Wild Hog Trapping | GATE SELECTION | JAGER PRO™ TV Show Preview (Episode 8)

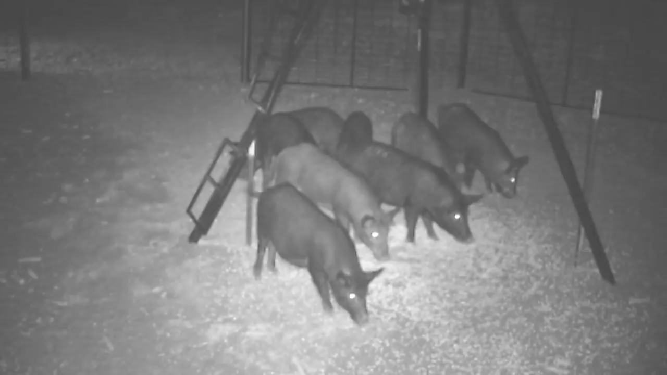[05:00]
I conditioned his first sounder to the trap during episode three on the first night. I also conditioned 11 of 12 the first night during episode six and would have accomplished the same goal with all 12 pigs during episode seven without the neighbor's helpful interference.